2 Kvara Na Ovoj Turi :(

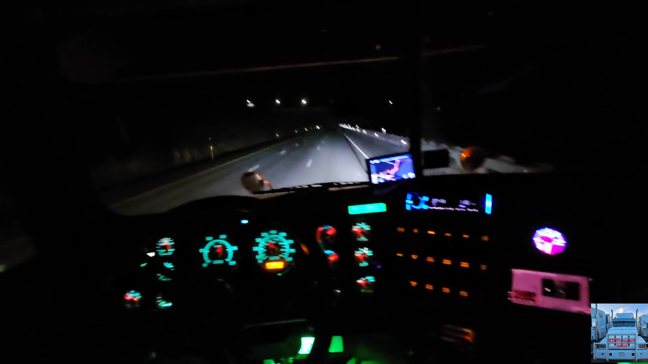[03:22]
Nisam mogao prikazati, ne izgleda tako loše. Ali, Bogu, kako ljulja.